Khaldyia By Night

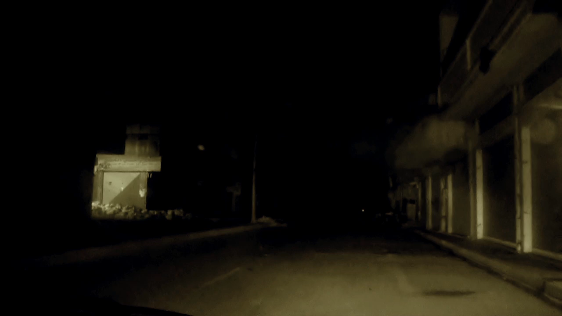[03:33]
هذا استراد طريق عام مستر مصدر منظر حضاري.
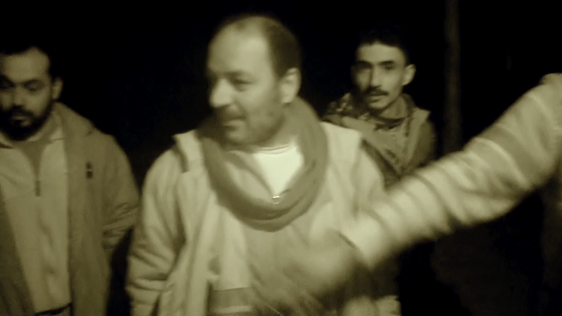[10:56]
هذا بوزع مخدرات بالتقرير أنا طالعته من الجنائية بإيدي بعد ما ضربوه الجيش الحر طلع التقرير باسم هذا الشاب
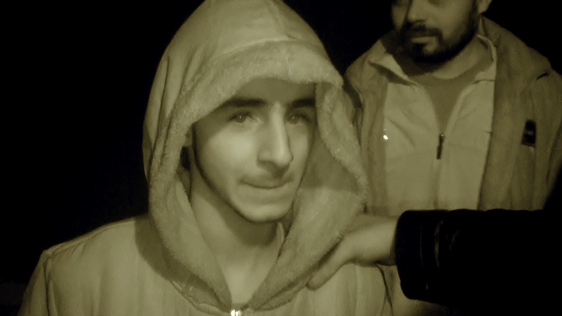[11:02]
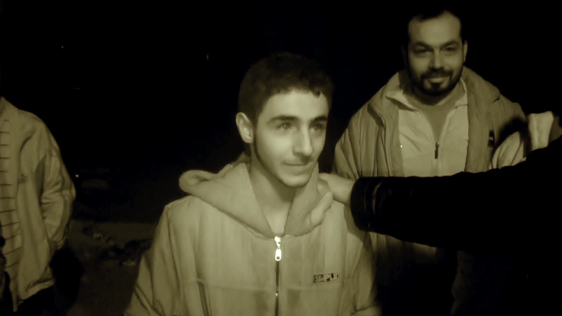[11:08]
تفرج على هذا الشاب انت هذا ببيع مخدرات وبوزع سلاح للجيش الحر هذا بوزع سلاح ببيع مخدرات اخي هيك عندهم هني